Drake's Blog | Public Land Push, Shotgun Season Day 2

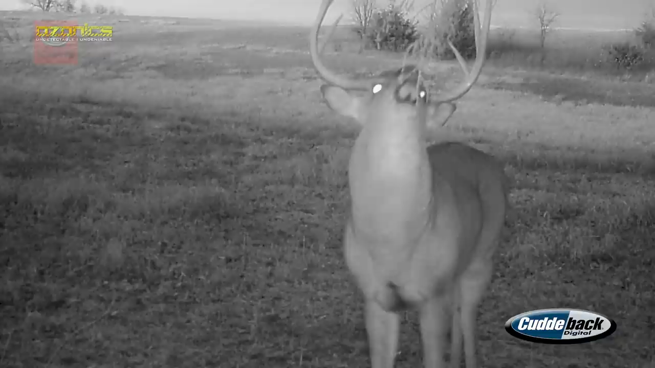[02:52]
He's been pretty regular, a lot of daylight activity in that food plot, a lot of deer hitting it. So it's good to see that the deer are using it, and that deer's, you know, maybe he's cored up for late season, we don't know, but he's been on there,